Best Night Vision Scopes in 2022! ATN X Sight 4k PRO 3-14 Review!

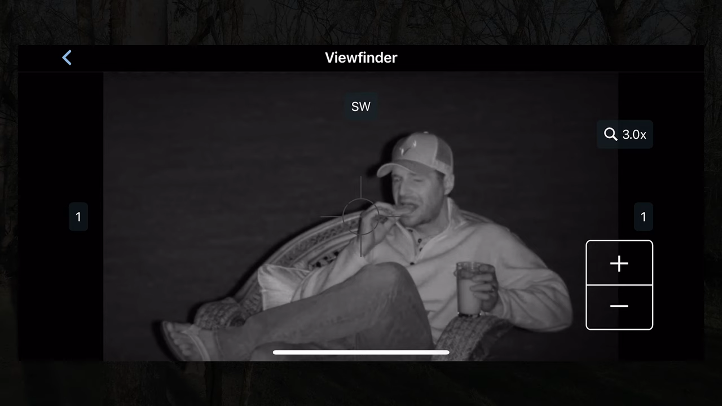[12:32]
in this case you can see me sitting out there hi everybody and this is really really helpful for me when i'm hunting with ryan or a less experienced hunter
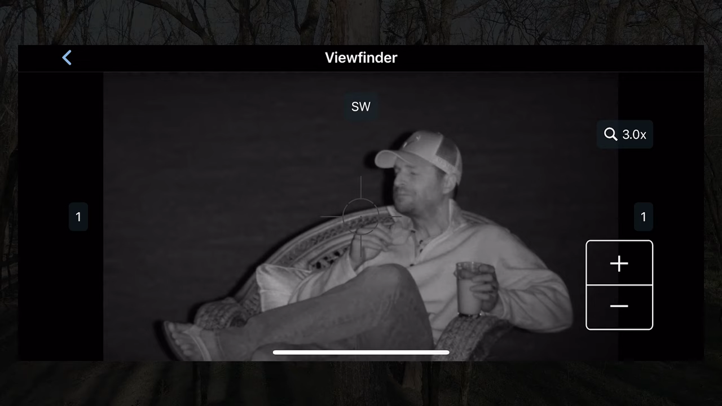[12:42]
i can see exactly what they're aiming at i can coach them through it a little higher a little lower further back whatever
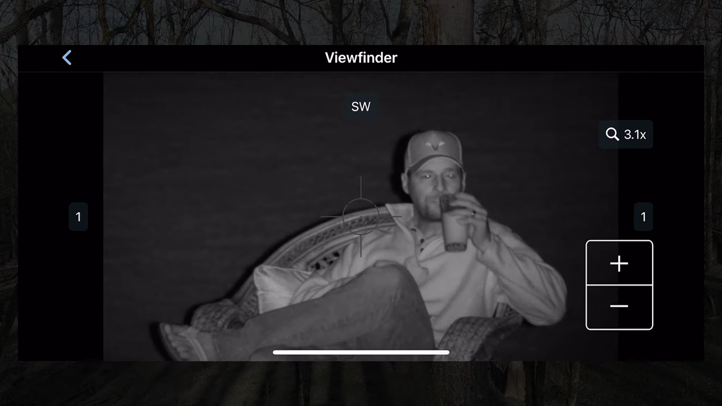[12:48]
it is to make sure that they're positioned to make a really clean and ethical shot it's
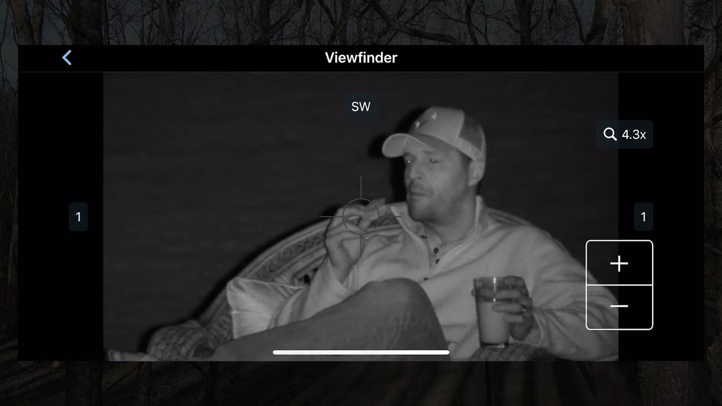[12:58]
then get right down to sort of the moment of truth and and then make a bad shot right and we do
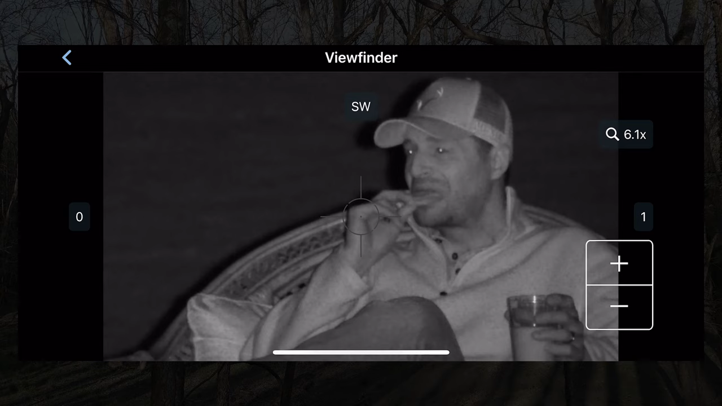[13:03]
practice extensively before we go out into the field but it really is helpful to be able to talk them through it keep them calm and help to calm their nerves you can adjust the zoom on the scope while you're
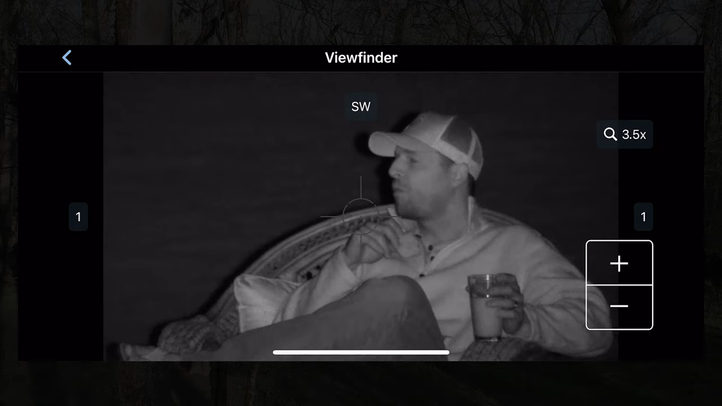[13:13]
within this view you see the number on the side next to the magnifying glass changing as i'm hitting these buttons on the side so this works really well again one of my favorite favorite
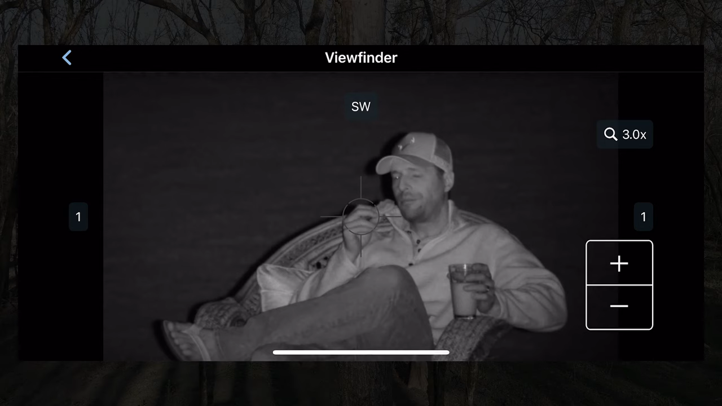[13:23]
features about the scope and you can still run the viewfinder while you're capturing uh
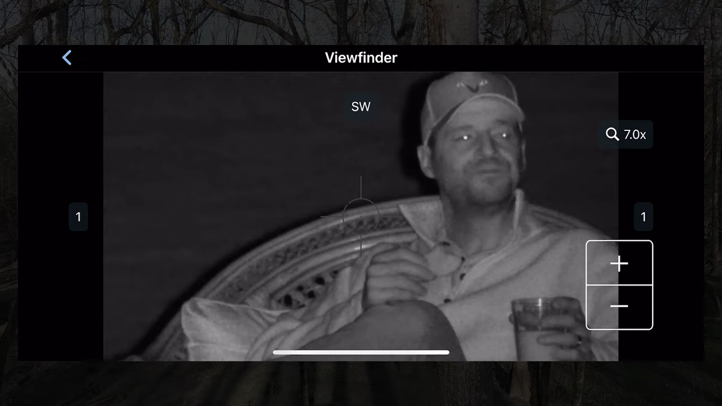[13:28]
video right so i can be recording or the shooter can be recording at the same time as you're
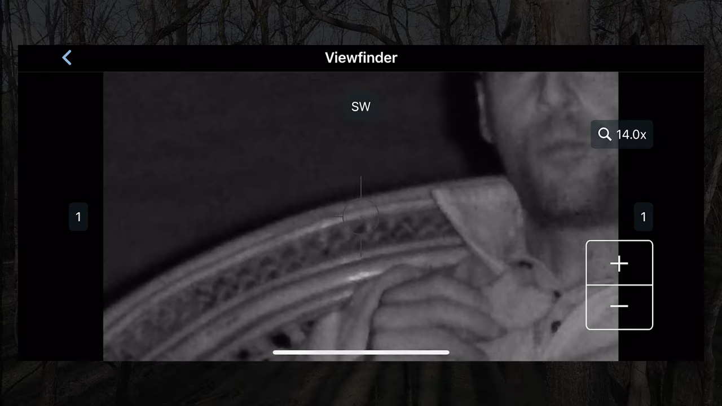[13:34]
capturing or you're streaming that to the viewfinder and i'm still talking through it so you can do both the points it's great